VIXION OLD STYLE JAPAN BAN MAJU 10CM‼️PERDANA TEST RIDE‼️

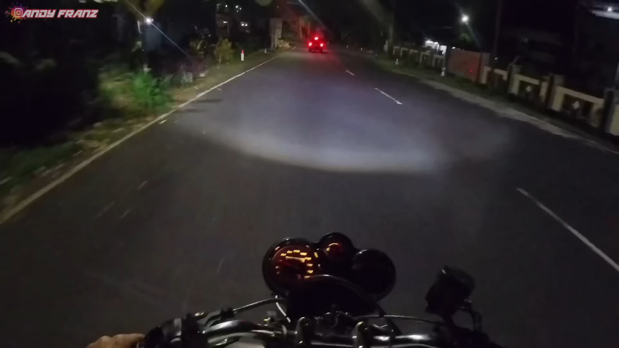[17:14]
Oke, oke, lampu jauh, oke, dim, oke, semua fungsi boy. Ini gasnya habis pol. Tapi jalannya udah habis. Oke. Tadi sudah di 100 sampai 4 ya, masih mau. Ternyata nafasnya jadi lebih panjang dikit karena gearnya kita pakai gear kecil gitu, boy.